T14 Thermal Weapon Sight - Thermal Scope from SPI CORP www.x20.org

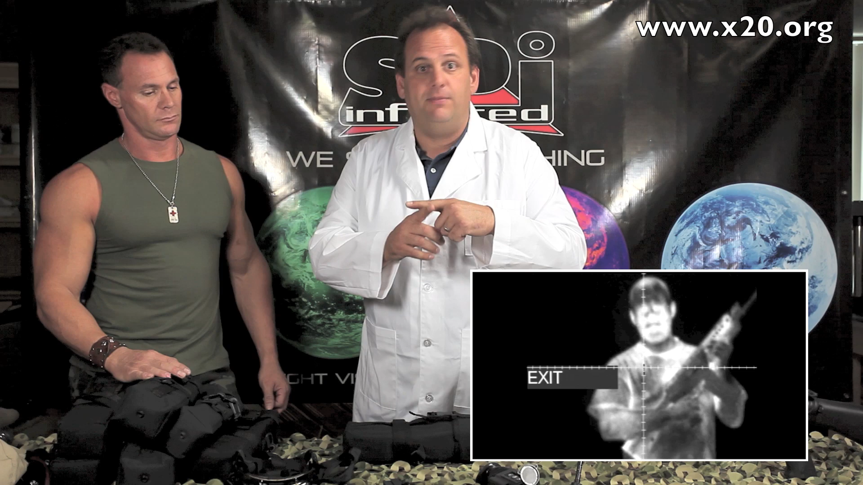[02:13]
You don't need any kind of external mounts. Crazy stuff. Just sight it in like a normal scope. Once you've got zero, you've got a thermal weapon sight. You've got the head mount transfer arm. You put this on, and this instantly goes on to any of the standard night vision helmet mounts, head mounts.